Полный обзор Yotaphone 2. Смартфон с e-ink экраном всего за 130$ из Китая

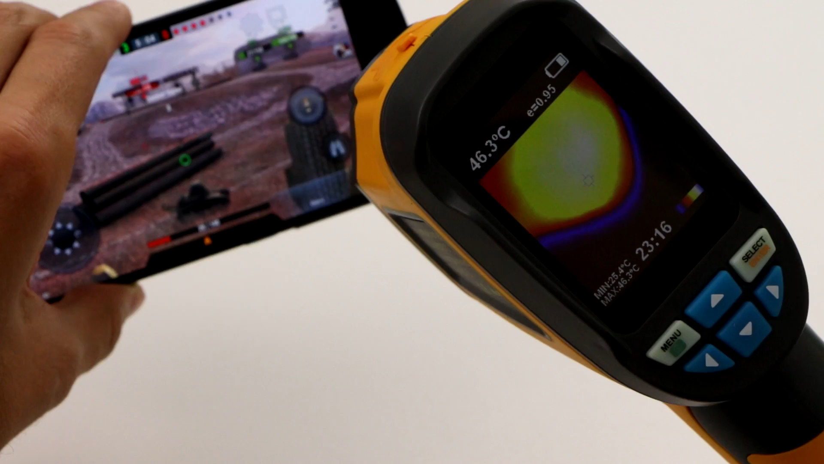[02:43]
On screen: spot 46.3°C
просто нереально горячим то есть он нагревается практически до 50 градусов вероятнее всего если